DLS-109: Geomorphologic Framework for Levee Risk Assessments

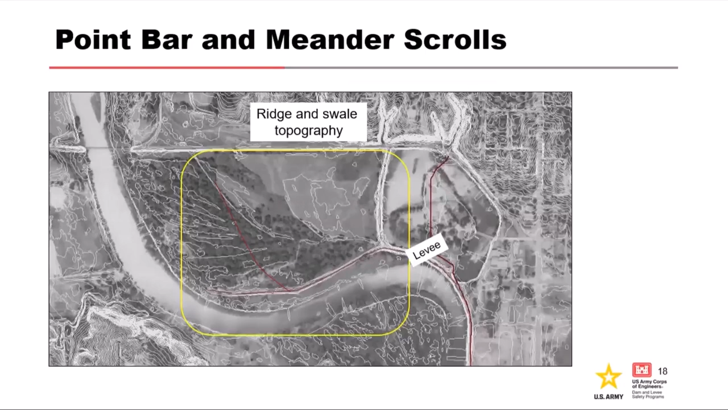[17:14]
And you can actually see these ridges and swales expressed on the floodplain today, right? So you'd have a levee that comes across and it's overlying these materials. So this is more common than you would think. And so it's just the color-coded DEM just to kind of highlight these ridges and swales. You know, the yellow is the ridges, the blue are the swales. The levee actually comes down this way.
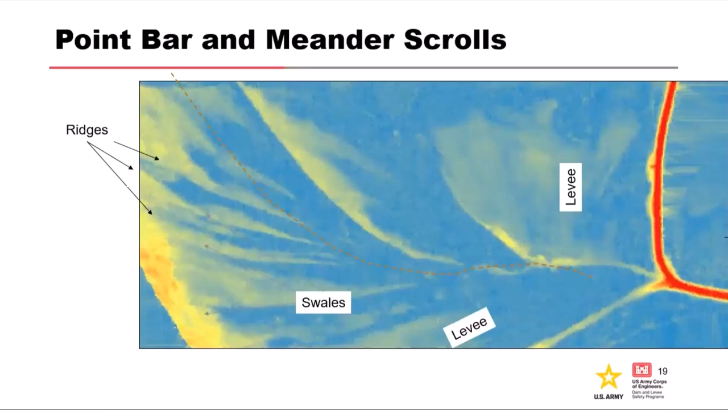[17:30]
This is kind of a degraded farmer's levee and goes up that way. But just to, you know, hammer home the point that these exist and you can see them in the data that's publicly available.